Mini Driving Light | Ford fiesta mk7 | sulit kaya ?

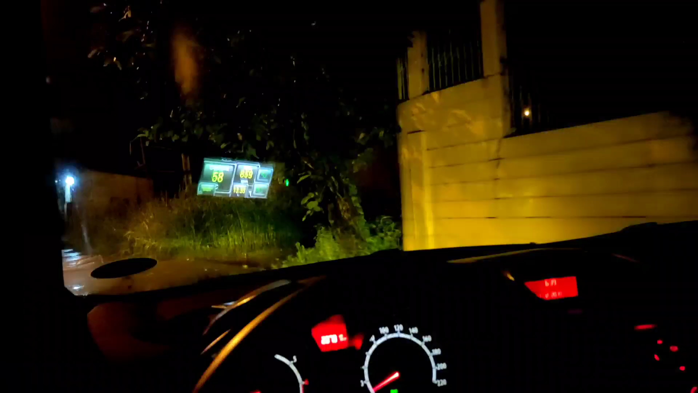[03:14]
So, ayan guys. So, papunta ako sa Carmelite. So, may part doon na medyo madilim. Yung street doon. So, sa mga may alam sa Carmelite. So, ayan. So, nagig ko na rin dito para makita nyo yung ilaw.
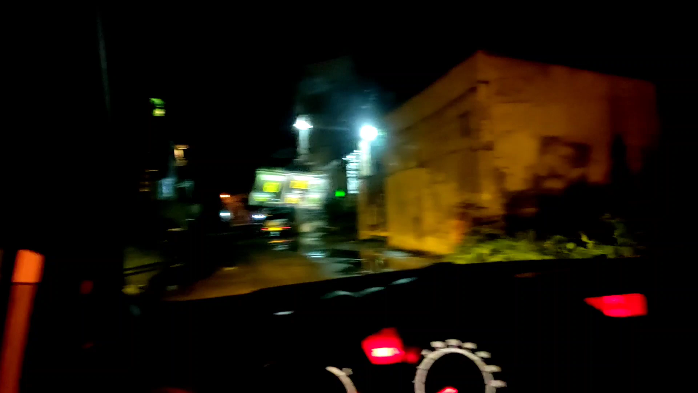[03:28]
So, sa video ng camera ko, medyo madilim eh. So, tingnan nyo na lang.
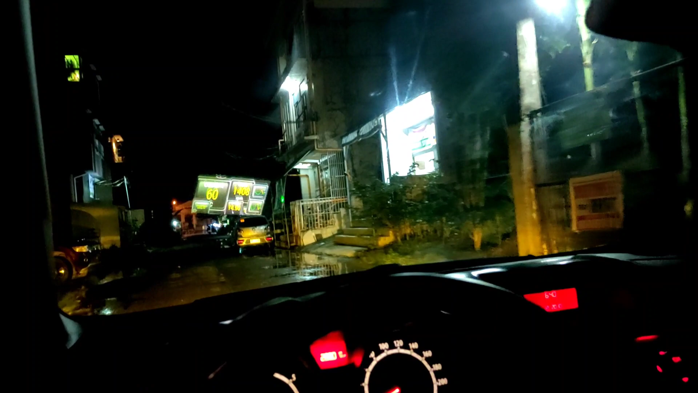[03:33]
So, pag-lights pa lang yung nakabukas ko nyan. So, pag binuksan ko yung, ayan, headlight ko. Ayan, naka-projector ako na LED. Tapos, ayan, patatayin ko yung headlight ko. Gusto ko yung mini driving light na low, na white. Ayan. So, dikubukas ko yung yellow. Nakakasilo tayo eh.
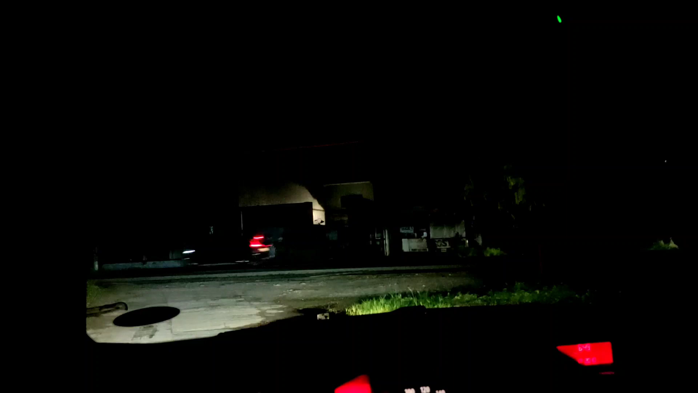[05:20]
Ayan, highway na yun. Pag binuksan ko yung mini driving light na low. Ayan. Diba? Mas kita. Yung high. Diba?
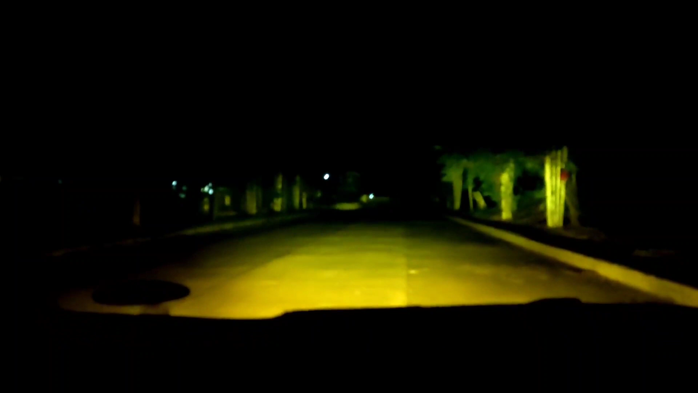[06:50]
sample pa ng mini driving light ayan mukhang malabo yung chance ko so ayan guys yung high ng mini driving light ko yellow yung patayin ko ayan pag lights lang yan na lit patayin pag lamps ko buksan ko yung low na white ayan mini driving light yun ayan mini driving light light lang yan then yellow na high ayan so syempre mini driving light